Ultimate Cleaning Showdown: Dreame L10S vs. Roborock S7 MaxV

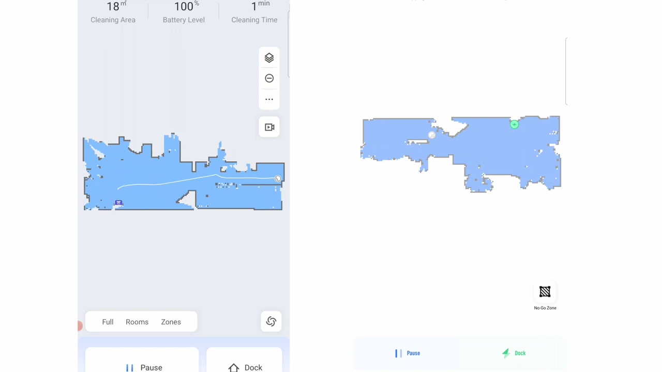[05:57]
This feature takes advantage of LiDAR's 360-degree scanning ability to
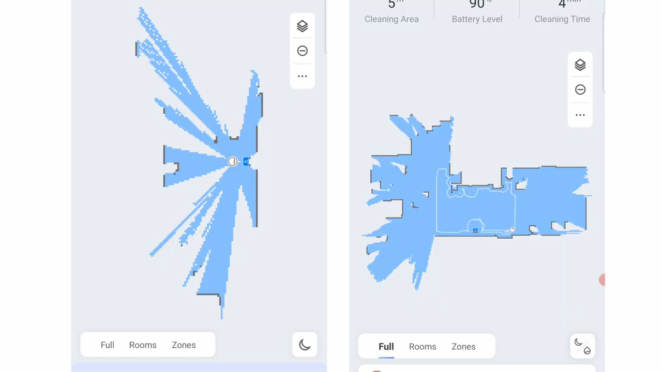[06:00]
create maps in a fraction of the time compared to a normal run.
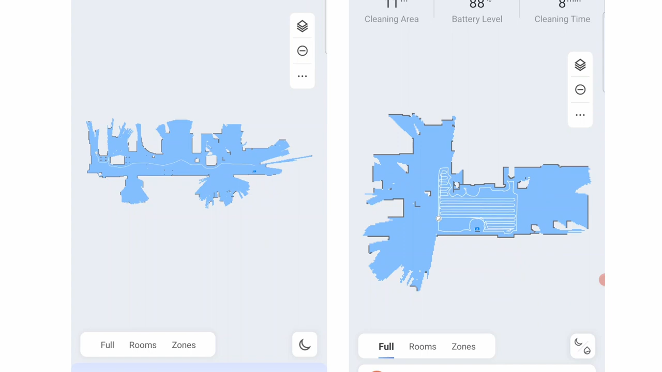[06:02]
Another similarity is the three-pass run, available through the selective room cleaning and zone cleaning features.
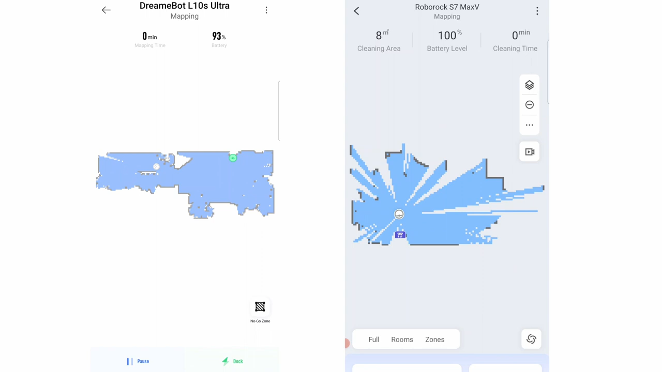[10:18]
these apps have a mapping run to fast track the map creation process since the robot doesn't have to go through every nook and cranny.